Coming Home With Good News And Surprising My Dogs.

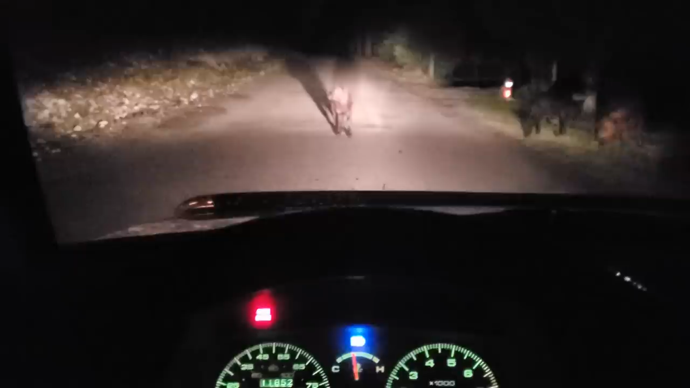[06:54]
He almost hit a bull elk. Yeah, it must have been yeah. It must have been 800 pounds. Really? It was on the white line. He didn't see it. Oh. So I started driving, and I've almost hit 4 or 5 elk deer. Oh. Then we find this little cow. You gotta move, little cow. He's limping?
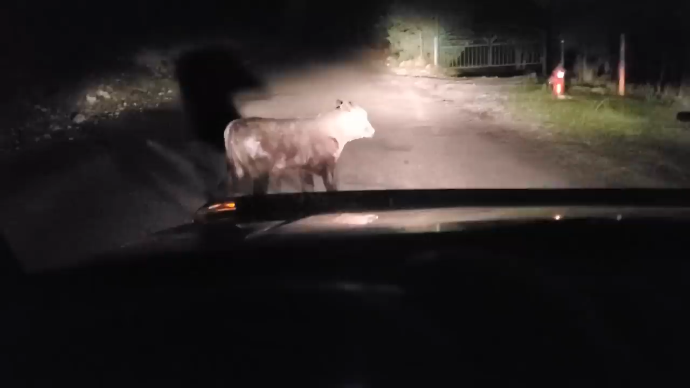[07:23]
He's blinded. Go on. Move.
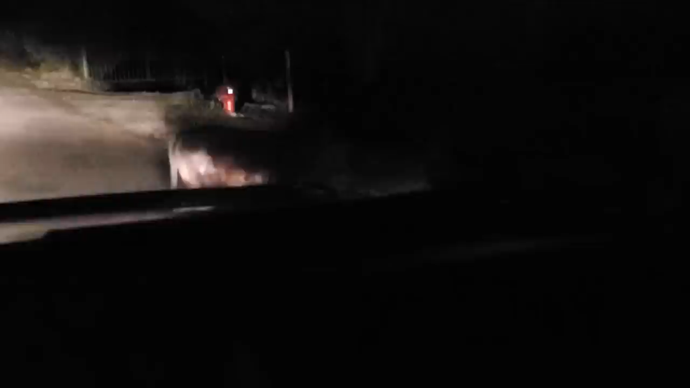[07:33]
Don't you cut back in front of me now. I think the mama's right there. I can't see her. Two calves. Yeah, we've had to go really, really slow home. I think Felix's butter pecan ice cream, it probably melted half hour ago.